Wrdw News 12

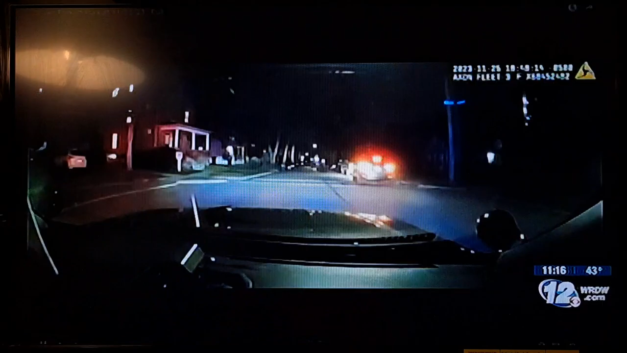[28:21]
It's got to get mine. I'm trying to stop them. Check out this wild ride. We're in a police car following a forklift with a 12-year-old at the wheel in Ann Arbor, Michigan.